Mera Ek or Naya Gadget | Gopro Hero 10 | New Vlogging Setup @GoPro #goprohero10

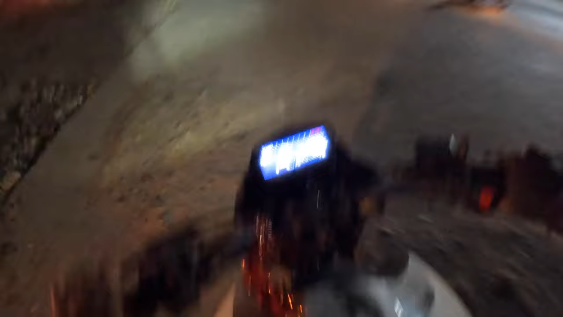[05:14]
और टाइम हो गया भाई 8:40 और हम लेट हैं पहले बहुत ज़्यादा, और फिर ट्रैफिक भी मिलेगा यहाँ पे।
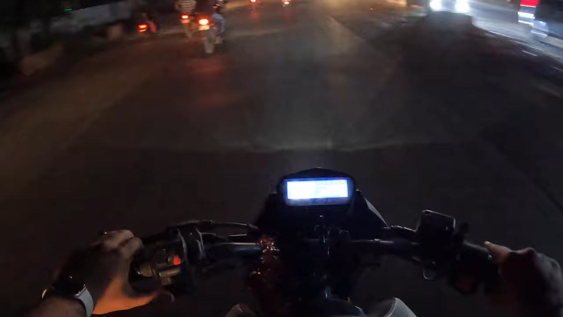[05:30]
देखो यहीं से ट्रैफिक मिलना स्टार्ट हो गया, बहुत ट्रैफिक
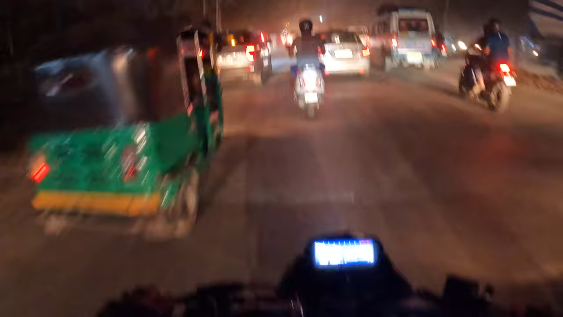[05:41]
है। देखो यहाँ पुलिस वाले भी खड़े हैं, बट ने हेलमेट पहना हुआ है, एक ही ने पहना है, पुलिस वाले तो बहुत सारे खड़े हैं यहाँ पे। और यहाँ से मेन जाम स्टार्ट होगा क्योंकि आगे चौक एक
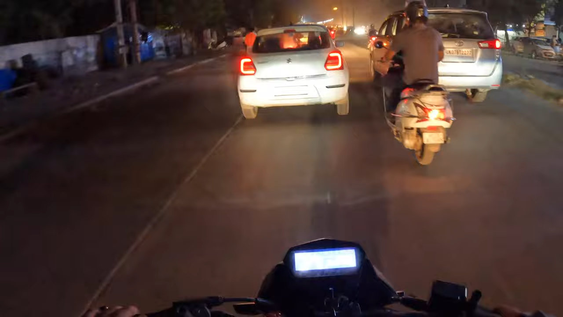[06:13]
और वहाँ पे हेलमेट भी है, तो हमें बच बच के निकलना पड़ेगा। यहाँ से सारे बंदे साइड हो जाते हैं कि यहाँ पुलिस वाले होते हैं तो अंदर गली में से रास्ता है वहाँ से निकल जाते हैं।
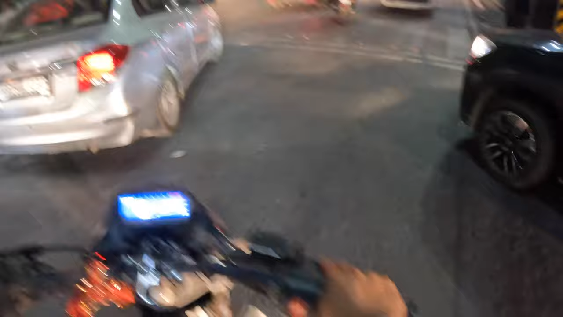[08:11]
इनका GoPro लिया है तो उसके पैसे तो वसूल करें क्यों भाई।
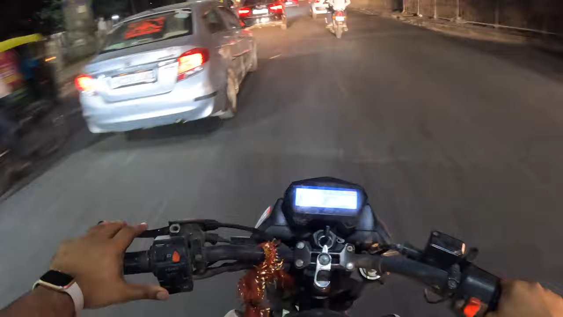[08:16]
तो अभी तो चलते हैं। हम बाइक भी हमारी थोड़ी ऐसी सी है, अभी इसने सर्विस भी नहीं कराई है और है भी ये 160cc में ही है, तो इसका क्या ही पिकअप है,
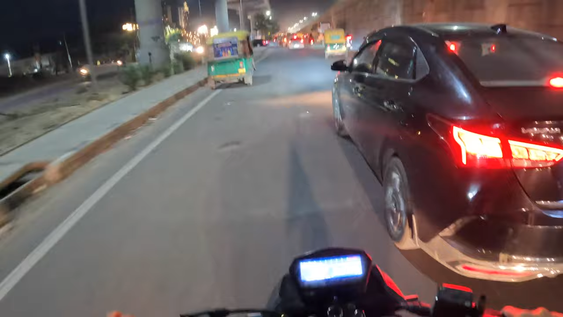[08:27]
बस ये है कि हाँ है स्पोर्ट्स बाइक है, नाम की है। तो आप लोग थोड़ा चैनल पे प्यार दिखाओ कि आगे हम न्यू बाइक्स ले सकें और ऐसे इस चैनल को बढ़ाएं।
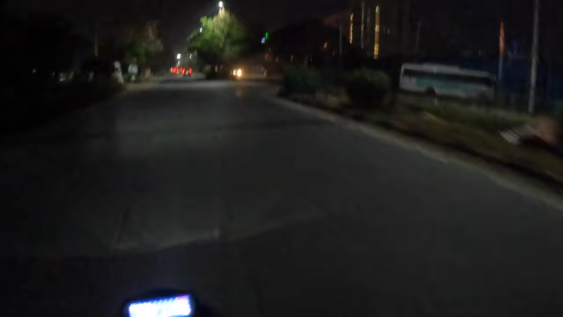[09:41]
और इस रोड पे बहुत ज़्यादा यार खड्डे भी हैं, और इतने गहरे गहरे बने हुए हैं ना खड्डे, भी आप लोगों को दिखेंगे रात का टाइम में, पता नहीं दिखे भी ना शायद। और ये देखो यहाँ पे कितना बढ़िया है,
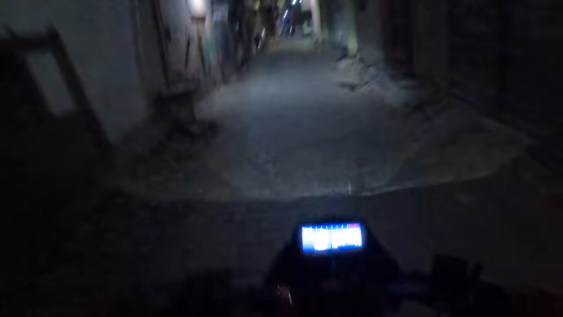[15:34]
और GoPro में बैटरी भी 1% है। घर पहुँचते पहुँचते बंद हो ही जाएगा लग रहा है। आ गया घर हमारा।
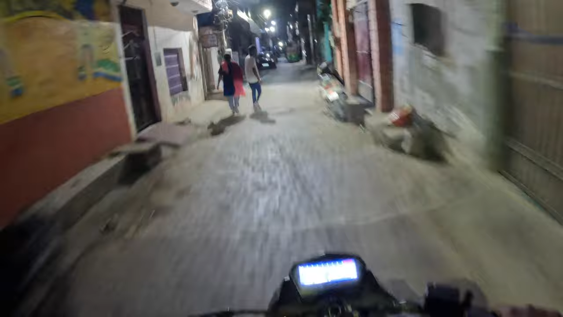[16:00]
ये लो भाई पहुँच गए घर। बाइक वगैरह अंदर ही कर देते हैं।